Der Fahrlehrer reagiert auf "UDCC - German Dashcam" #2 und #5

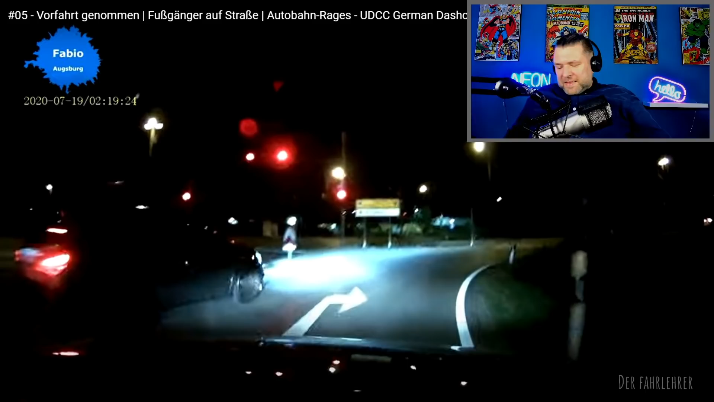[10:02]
Leute, Leute, Leute. Wenn ihr jetzt hier schon... Guck mal, er ist schon auf der gerade Ausspur. Die durchgezogenen Linie, ab hier. Ab hier geht nichts mehr. Ab hier muss er geradeaus fahren. Und wenn er merkt, oh, ich wollte eigentlich rechts rüber. Geradeaus weiterfahren, gucken, wo du wenden kannst. Und dann kannst du dann abbiegen. Aber nicht so. Und dann schnell rüber, ohne ausreichende Verkehrsbeobachtung. Hier, zack.